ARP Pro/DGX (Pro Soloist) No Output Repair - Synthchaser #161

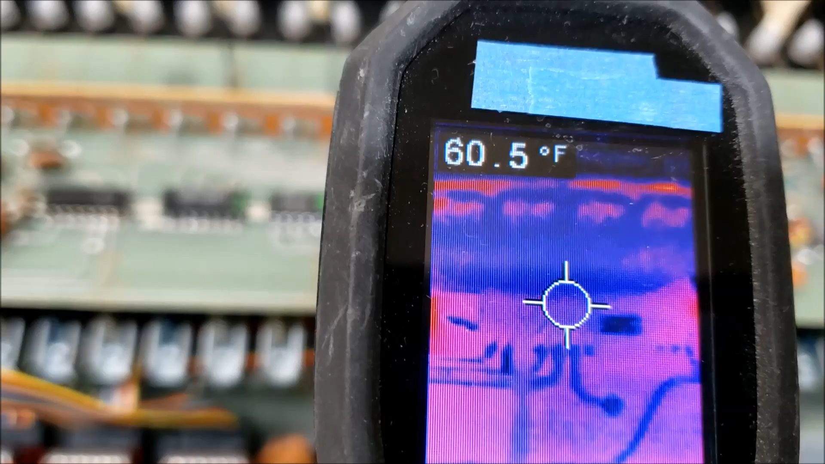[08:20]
On screen: spot 60.5°F
This one has a little bit of heat, and then these have significant amounts of heat. But this one here, our suspect chip, is stone cold dead, and it's going to need to be replaced. So from looking at it a few different ways, we're pretty sure that this chip is bad.